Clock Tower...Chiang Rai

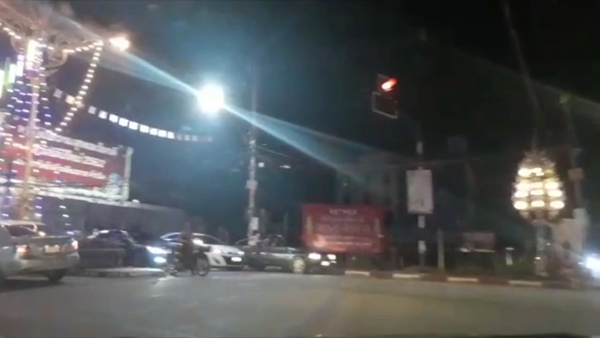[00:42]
The roads that take you to the clock tower.
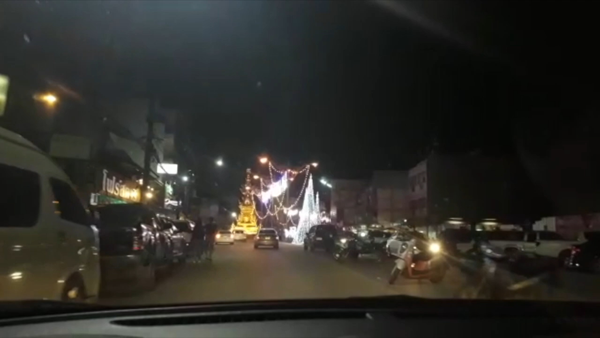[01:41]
How about there? That guy's leaving.
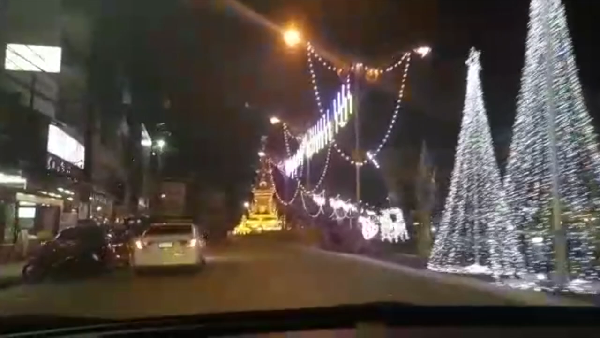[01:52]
Let me make a U-turn over here and see if I can still catch that parking.